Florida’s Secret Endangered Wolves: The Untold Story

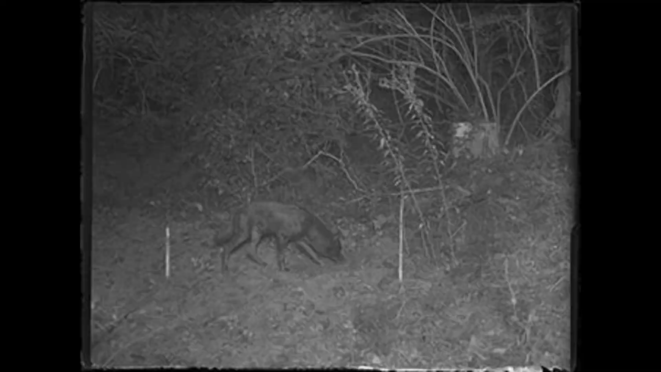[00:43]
the black wolf, can only be found in history books, at least that we know of, though there's some good evidence supporting otherwise.
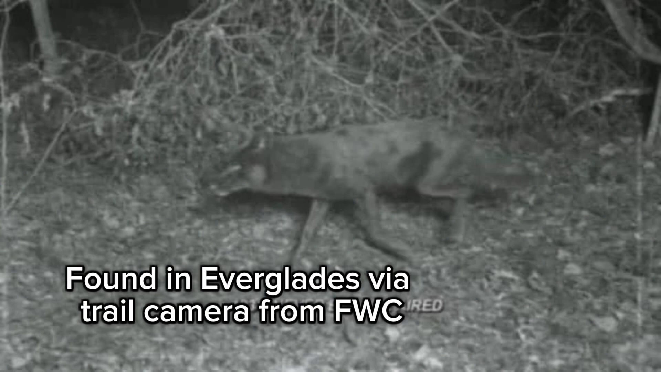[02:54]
As actually, there was a sighting of one that was actually confirmed to 100% be a Florida black wolf about 30 years later in 1934 on a trail camera. This just goes to show how hidden these canines could be from the public eye.
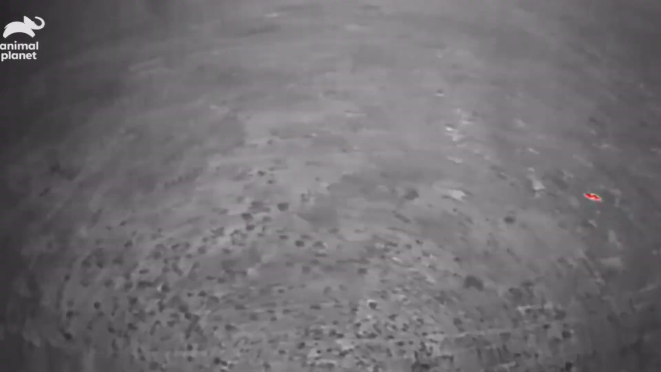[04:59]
where there's a possibility that this unknown incredibly large canine right here depicted in the thermal drone is actually either a black wolf or a red wolf hunting some deer out in the middle of the Everglades.